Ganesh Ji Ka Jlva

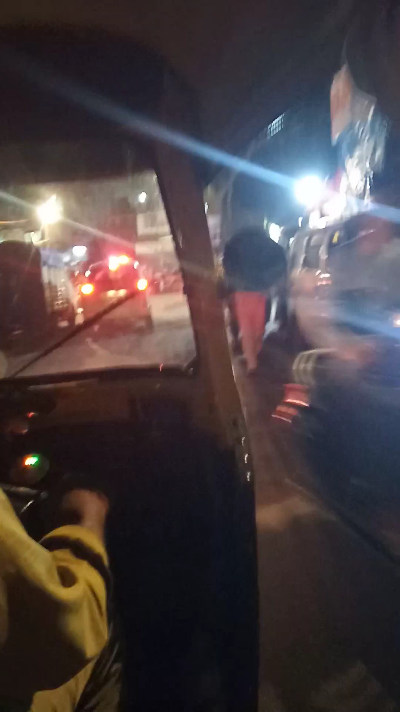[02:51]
इधर भी यनेज जी का तरजंग के तहारी चल रही है गनेजी इधर है
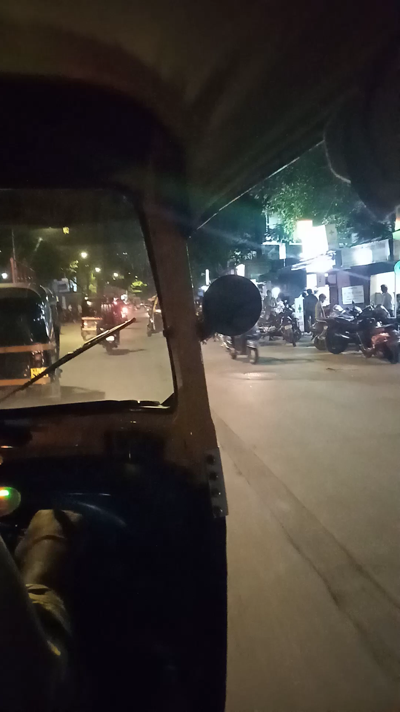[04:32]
का अपना एक वाटर का बना लेते हैं पांडाल चोठा सा उसमें की तरह जिसमें की एको फ्रेंड्ली गनपती चीज़ों लाते हैं उनका उसमें
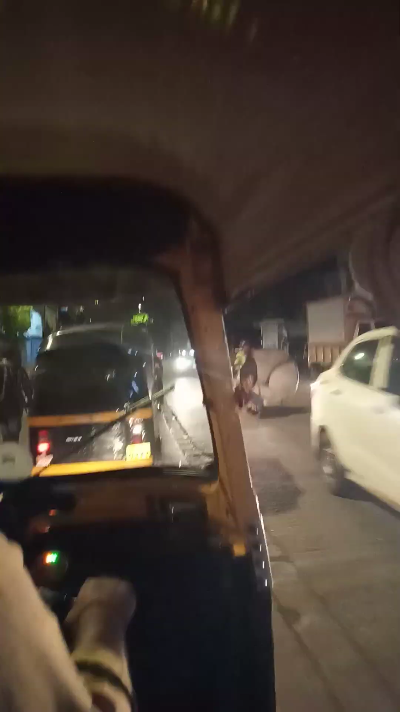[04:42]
ब्रिश्वत अब आउसे पूजर के बाद विश्व पूजर की आजाता है और हम अब गोरे का विश्वेशन की तरफ जा रहे हैं और लेकिन
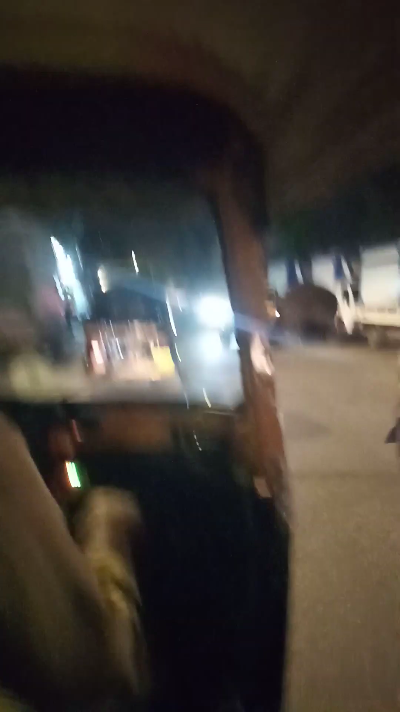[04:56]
जगे जगे गनेज जी का उस्तों चल रहा है और गनेज जी के विश्रजन की वित्यारी है